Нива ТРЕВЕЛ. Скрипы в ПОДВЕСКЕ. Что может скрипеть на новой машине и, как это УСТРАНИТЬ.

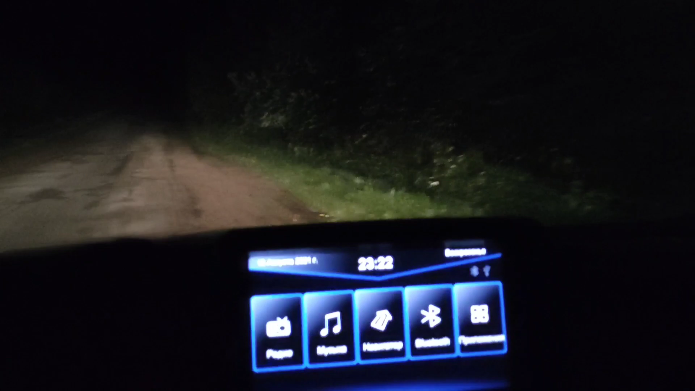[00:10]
потому что половина уже практически, опять же, 12-го ночи, естественно. Так вот, у Нивы Трэвел подвеска очень тихая. Вот смотрите, дорога сейчас у нас такая очень неровная, я так скажу. Это видно потому, как болтается телефон в моей руке. Снимаю на телефон, потому что светочувствительность у него хорошая.